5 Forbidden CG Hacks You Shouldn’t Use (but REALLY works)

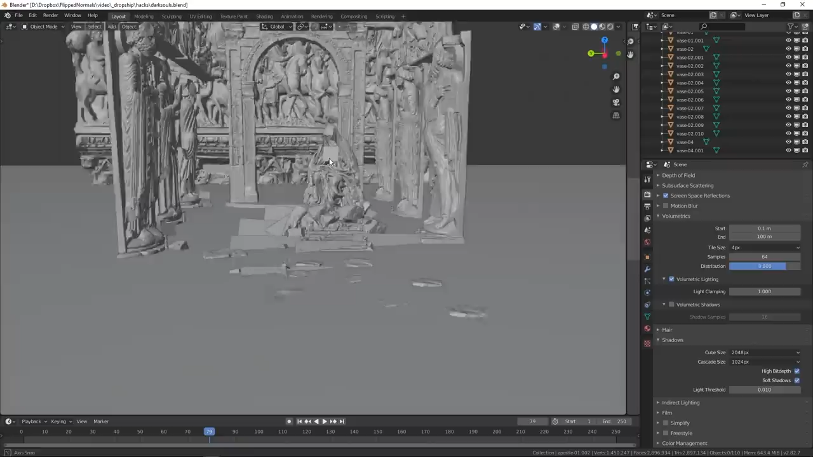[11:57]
We're just sort of kit bashing scans together just to get the exact feeling we're after.